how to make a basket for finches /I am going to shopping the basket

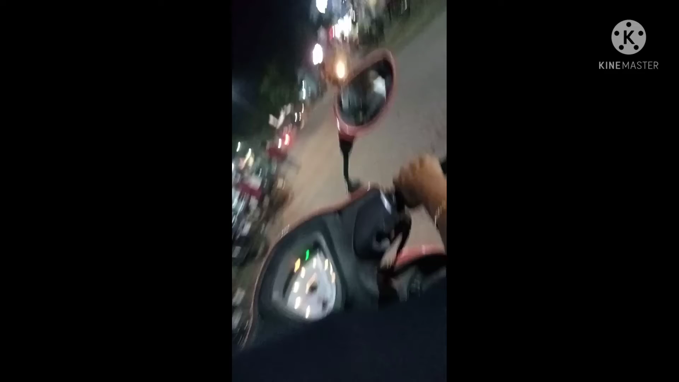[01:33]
ஓகே, இப்போ ஸ்ட்ரெயிட்டாக நான் வந்துட்டு இங்கேருந்து கொஞ்சம் தூரம் போகிற வரைக்கும் நான் அப்படியே உங்களுக்கு ஸ்ட்ரெயிட்டாக காமிக்கிறேன்.